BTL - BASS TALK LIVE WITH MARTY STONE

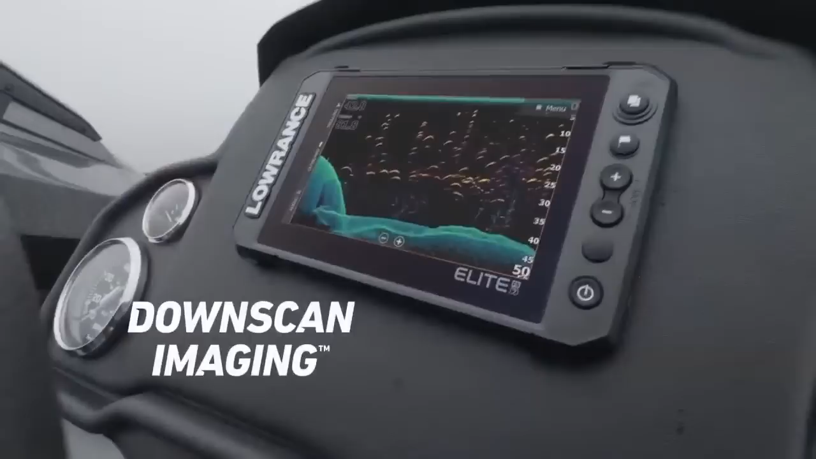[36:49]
and down-scan imaging with fish reveal to high-resolution active target live sonar.